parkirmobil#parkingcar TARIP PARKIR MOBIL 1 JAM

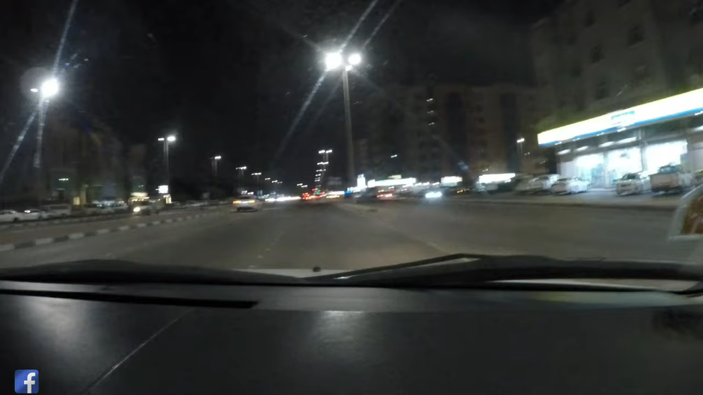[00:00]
Hi Hoi suasana malam ya kita telusuri jalan berliku-liku belok kanan Iya